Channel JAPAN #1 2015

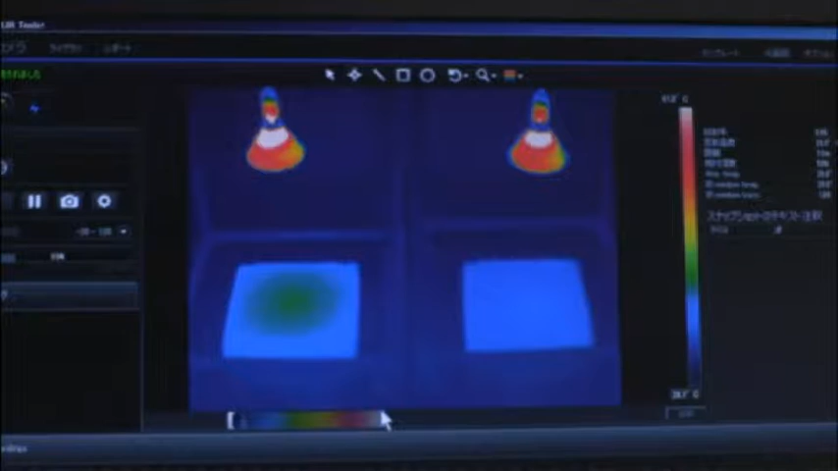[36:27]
The temperature of the regular asphalt on the left increased steadily, while the asphalt that reflects heat shows little change.
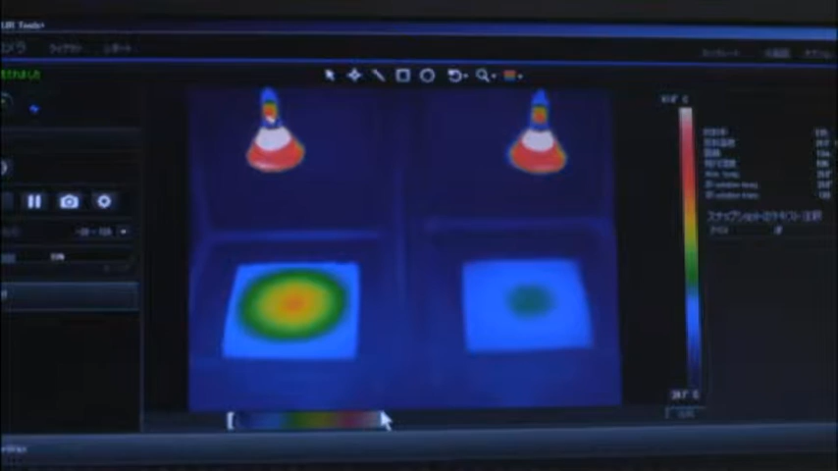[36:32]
30 minutes later, the difference is obvious. こちらの赤く白くなっているところですね。ここで約60度ぐらいになりますね。あと右側、約45度になってます。